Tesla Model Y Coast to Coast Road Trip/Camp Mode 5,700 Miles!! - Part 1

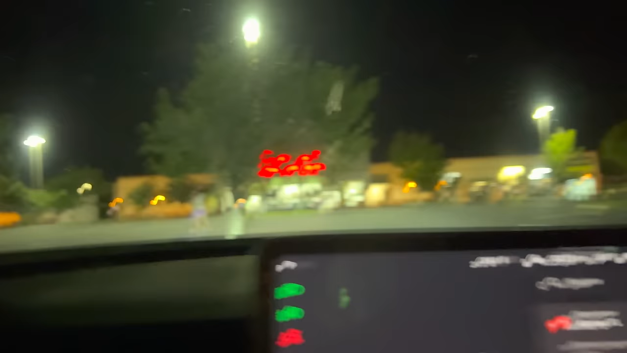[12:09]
It is in the parking lot of a grocery store,
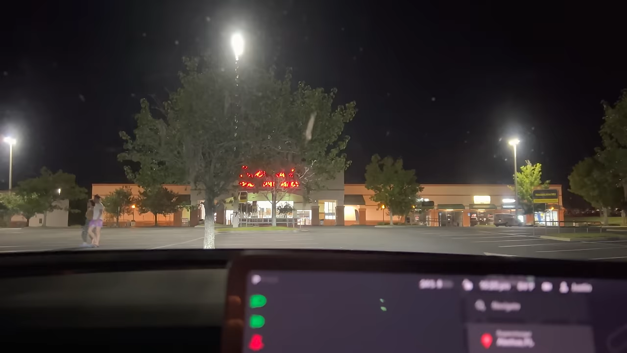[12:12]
which unfortunately is closed and it doesn't look like anything else up there is open. There's really not. There's a Taco Bell over there, but on your way in,